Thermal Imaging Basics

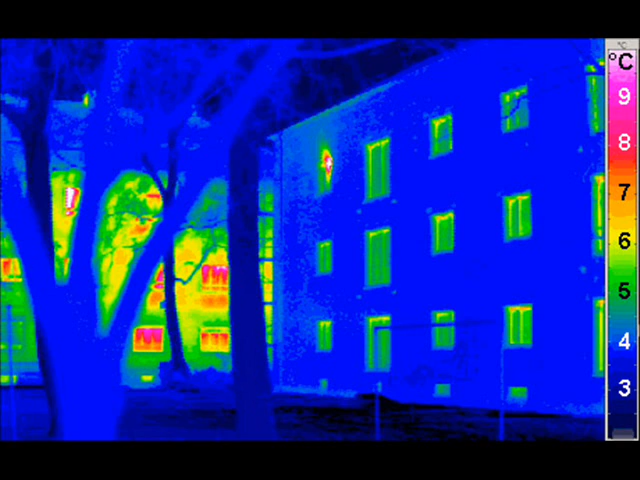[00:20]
Any image of the radiation emitted in the infrared range of around 9000 to 14000 nanometers in contrast to common cameras with a range of 450 to 750 nanometer, according to the electromagnetic spectrum, is distinguishable and can be perceived through thermal imaging cameras. Therefore, through thermal videography, one's sight is extended and heightened in the sense that he is able to see his surroundings sans the daylight illumination or direct visibility, like seeing through darkness and concretes. Thermal imaging cameras have two general classification, characteristically, those with cooled infrared image detectors installed in the unit, while others have the uncooled infrared image detectors.